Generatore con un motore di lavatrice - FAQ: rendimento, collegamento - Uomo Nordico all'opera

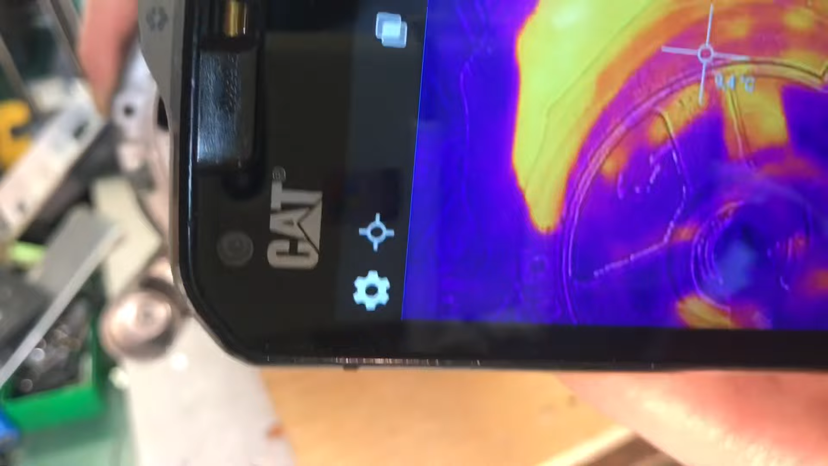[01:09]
sentite che bel silenzio fa adesso il mio alimentatore con la termocamera adesso dovrei essere in grado di vedere la temperatura,